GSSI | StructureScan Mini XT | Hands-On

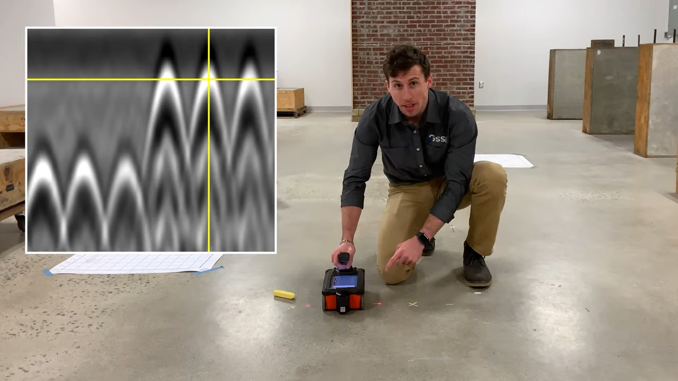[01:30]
I'll then move over to calibrate along the bottom of the menu and select set dielectric, which brings up the hyperbola fitting tool. With the tool on the screen, I can then take my finger and move it along the vertical scale, or use the up and down arrow keys to change the shaping of the tool so that the tool fits the target that I see on the screen, thus calibrating our dielectric constant.